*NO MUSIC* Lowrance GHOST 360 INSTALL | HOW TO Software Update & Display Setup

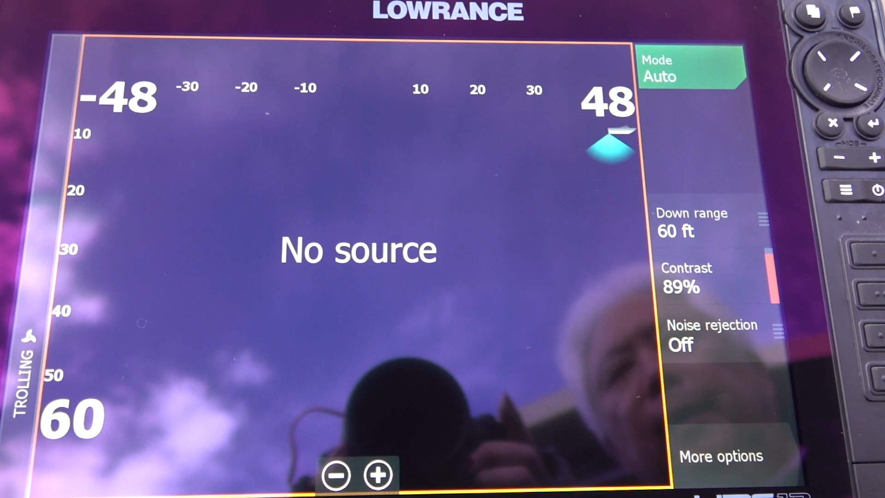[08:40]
So here, see the page button. I'm going to hit the page button.
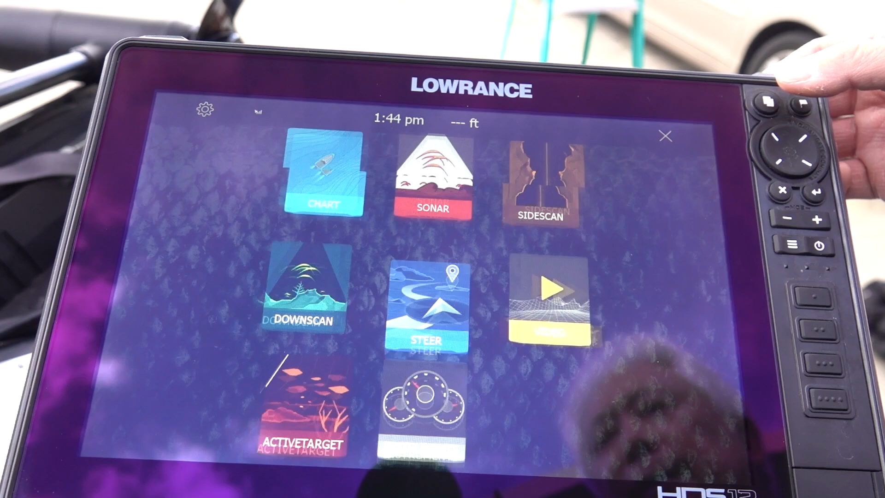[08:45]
And then I hit the little pinwheel. This is the setup wheel. I hit that and I'm going to grab it and I lift it up and I hit about.
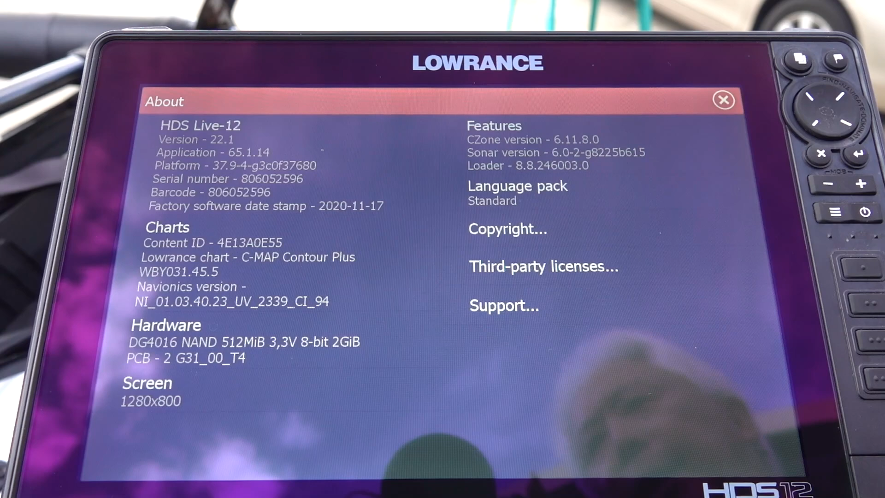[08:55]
And see right here, 22.1. So I know it took the latest version.
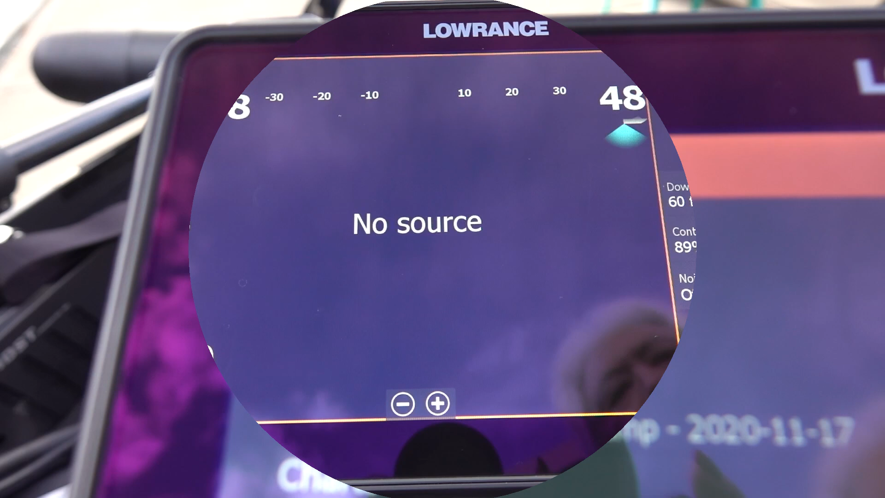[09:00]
Pages again. Then I'm going to lift up here. I'm going to go to storage. I put the card in the top one.
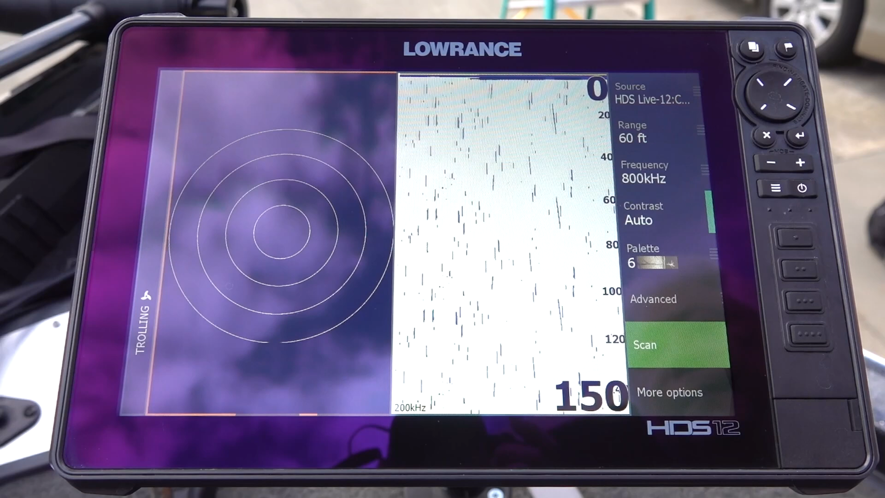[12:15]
So now I'm going to have ghost on one side and regular sonar.
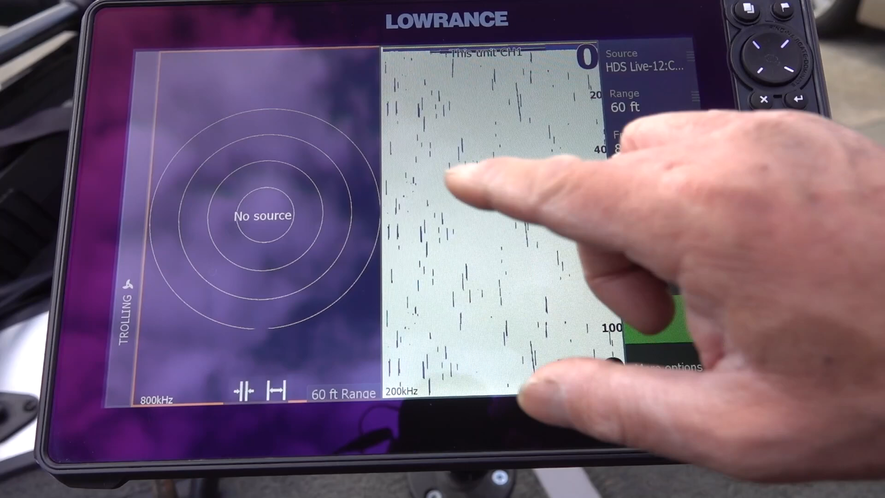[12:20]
Now, when I do this 360, I'm going to want to come in here and
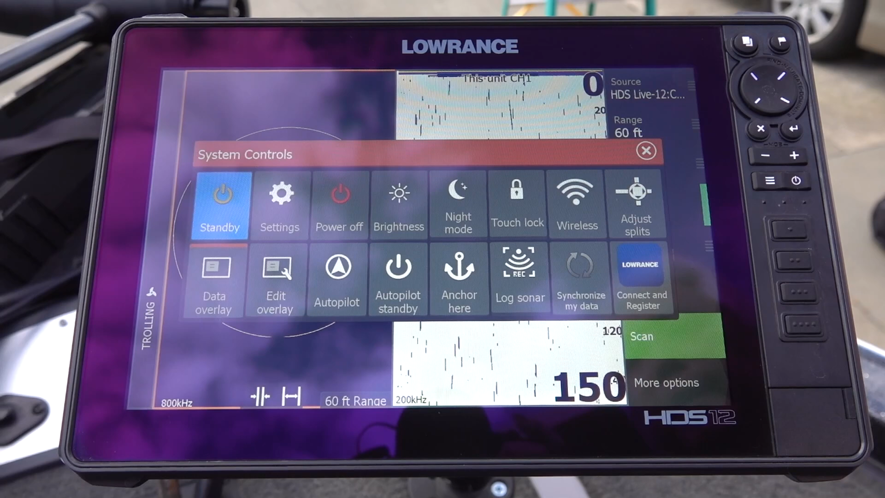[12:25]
I'm going to want to move it over because I'm going to want more of my page. So you see this adjust splits.
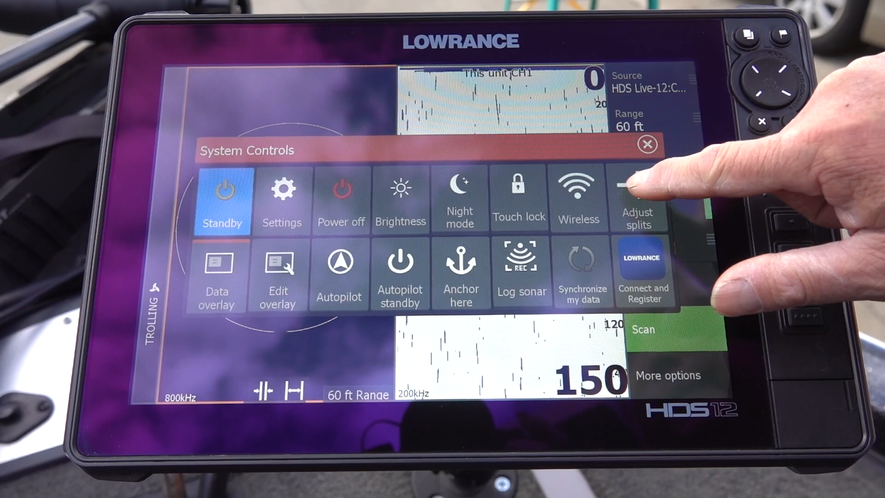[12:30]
I hit it and I pull this over and then I hit save.
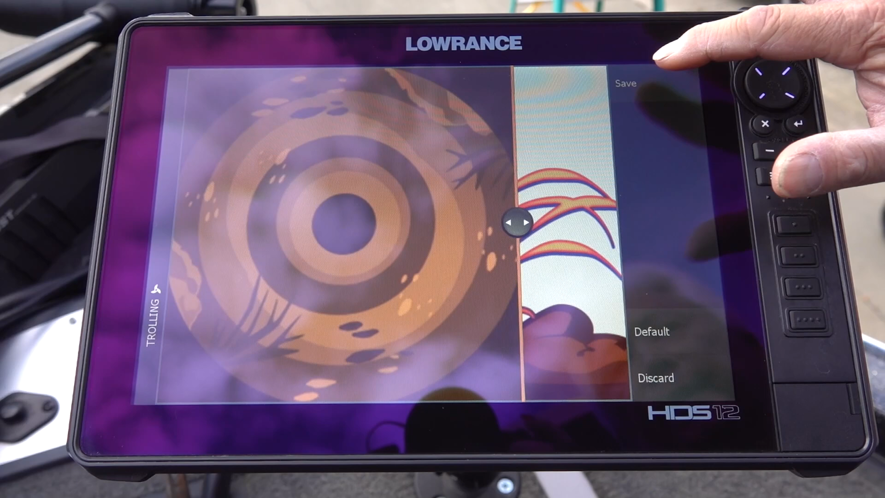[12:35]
Now I have a bigger view of the 360 and then after I get everything aligned,
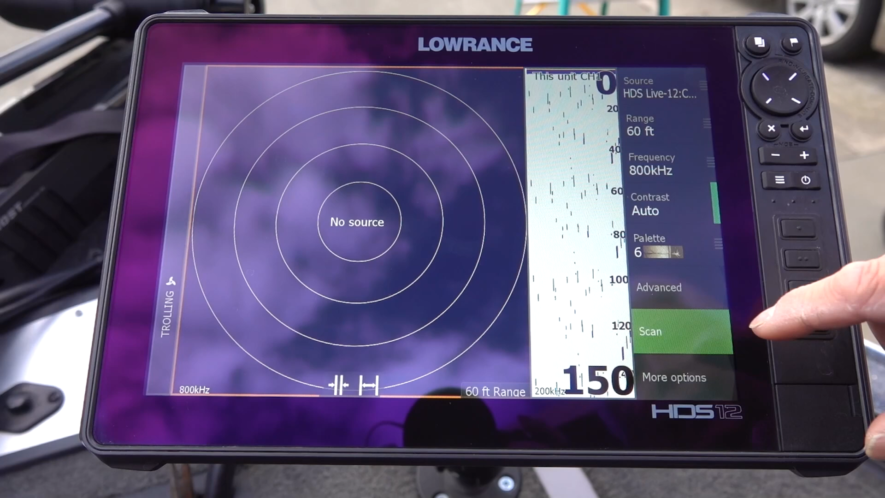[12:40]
I just slide that over and bam, I got 360 and regular 2D sonar.
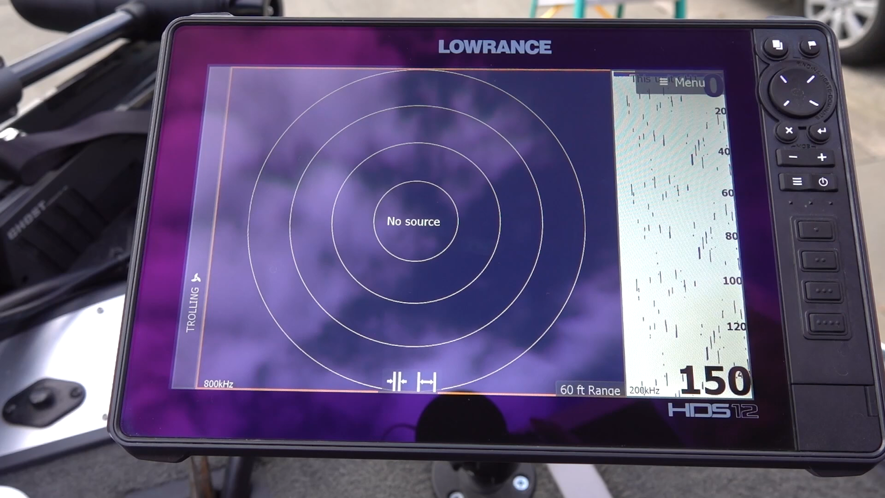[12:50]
So you could put 360 with side scan, sonar, active target, down scan, GPS.